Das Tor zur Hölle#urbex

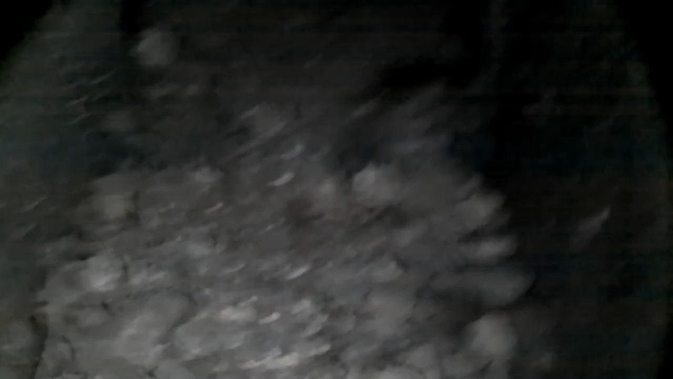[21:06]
Ja, das Geröll schon reingerollt. Ja, ihr seht, wie dunkel und finster es hier ist.